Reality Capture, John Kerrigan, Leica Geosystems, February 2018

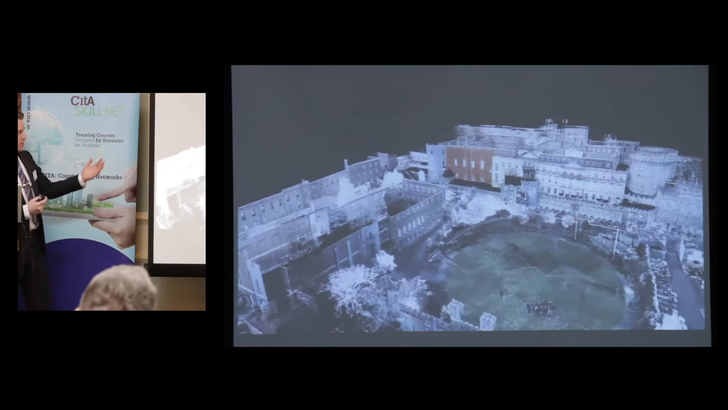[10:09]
So this is Dublin Castle, and my colleague Juan Madrenov walked around 15, 20 minutes walking around, processed this in about an hour.
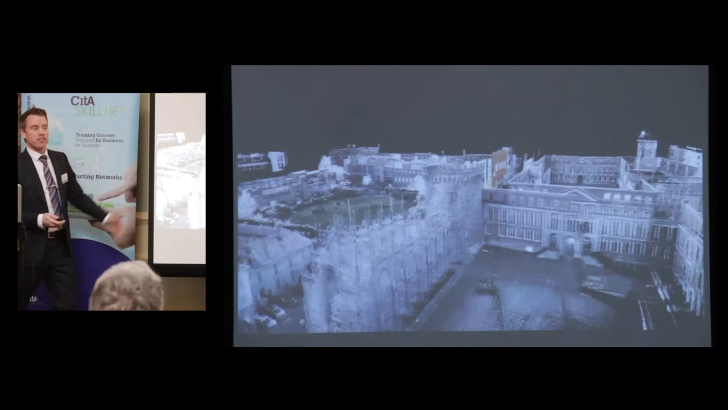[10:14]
You can start seeing the data. But also, interestingly, you'll see here that it works inside.
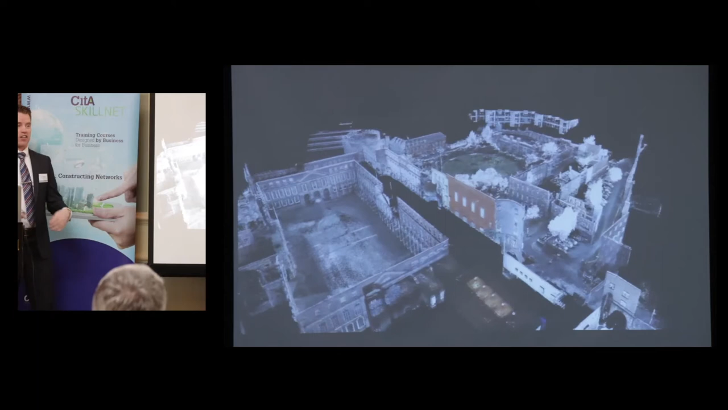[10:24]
So he was able to walk inside, and it's using a technology called SLAM, which is Simultaneous Location and Mapping, to actually position itself internally. So again, anyone wants more information about this, we can do it.